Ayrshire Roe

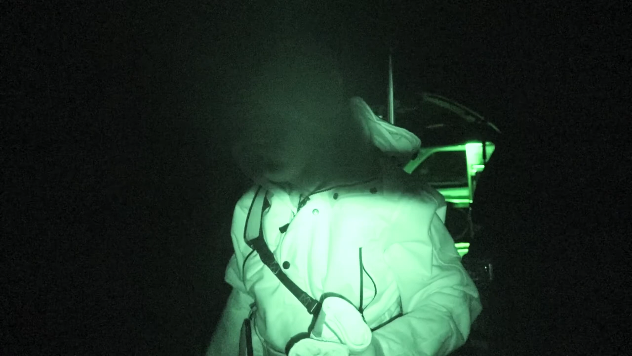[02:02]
so we're going to work around, come in just before the light gets up.
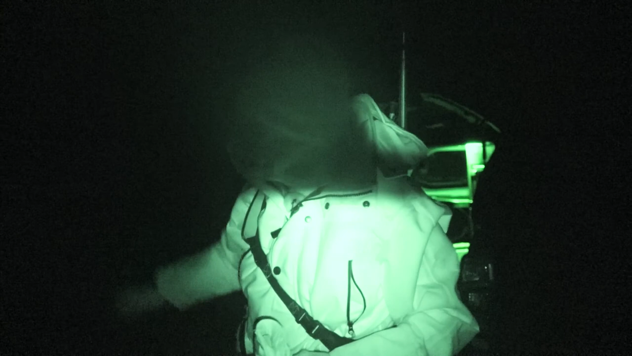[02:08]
I've actually brought the thermal so we can see if we can see it in the dark.
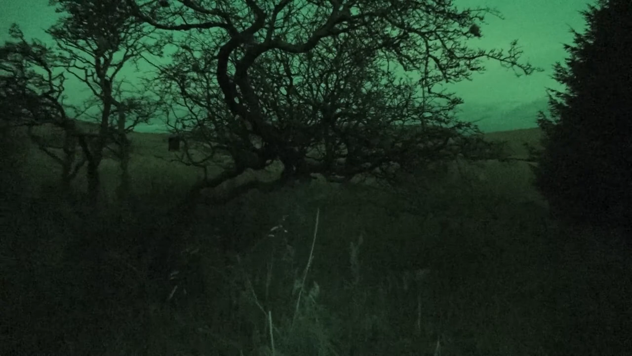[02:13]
Identify it as the injured one and then sort of try and get it shot if we can, because obviously it's not going to survive the winter like that. So that's the plan this morning.
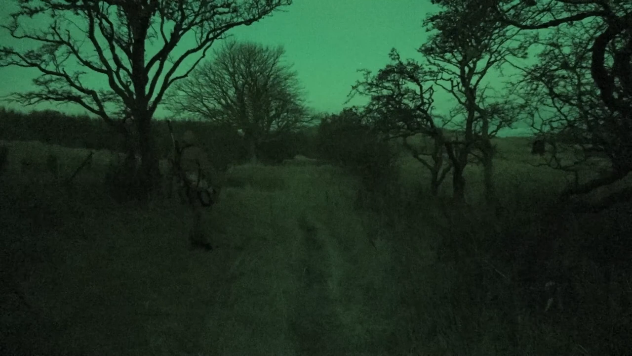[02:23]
It's very still, nice morning, so it's going to be quite tricky.